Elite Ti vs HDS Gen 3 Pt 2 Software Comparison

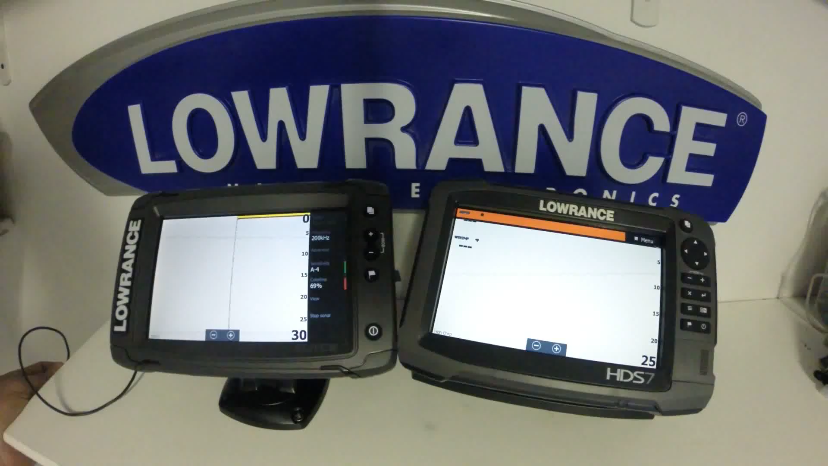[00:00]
Lowrance markets the Elite TI as a premium standalone unit and they market the HDS Gen 3 as the unit that does it all. So let's take a look into the menu here and just see what differences we're going to have.
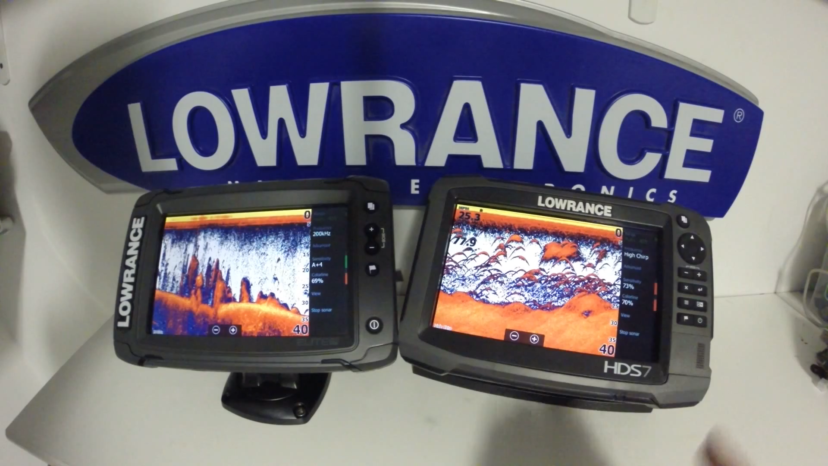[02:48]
One other thing a lot of people forget on these units is the power key functions as a quick access key to this menu. Now you'll notice on the HDS we have the audio and radar option on there. That is the only difference between the Elite TI and HDS. So you have a lot of functions in here. We can go directly to our settings menu. We have our power off and standby brightness control night mode and touch lock. We also have our wireless settings and this is the most common access setting in here where people have difficulty locating it but it has moved into this setting is your data overlay.
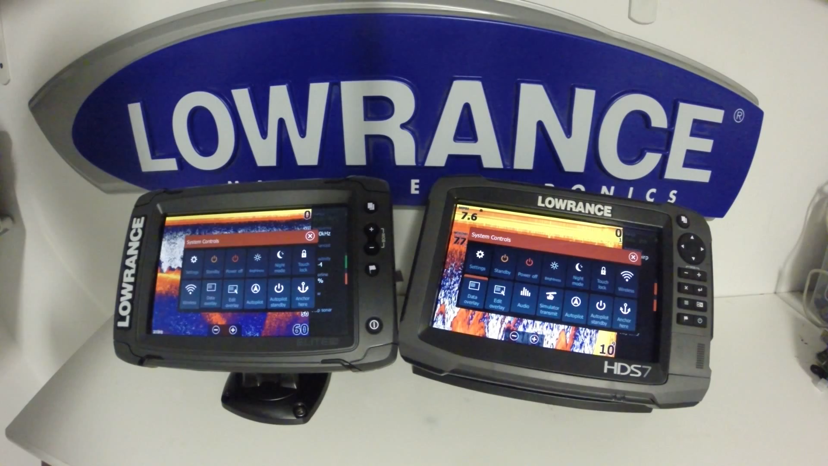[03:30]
You notice we have autopilot control in here as well. Again you'll only be able to use the XI-5 motor guide trolling motor with the autopilot controls on the Elite TI where you can also use that on the HDS 7 Gen 3 but on the HDS 7 Gen 3 you can use their outboard pilot as well.